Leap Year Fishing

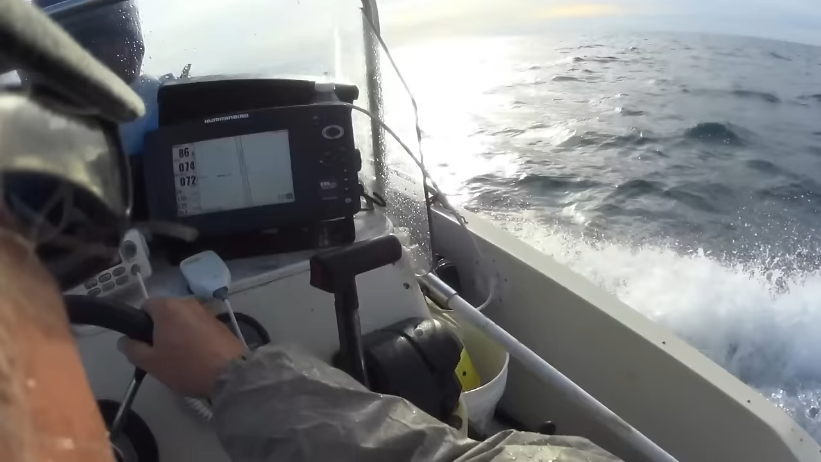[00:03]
Well, boys and girls, we are heading out to the party grounds here out of New Smyrna Beach out of Pops Inlet. This is Monday, I think it's Leap Gear Monday, the 29th of February. And you can see these are big choppy waves heading out of the west, heading towards the east. And we have had to go real slow because of this little boat. It's pretty dangerous out here. I don't advise anybody coming out in a little boat like this.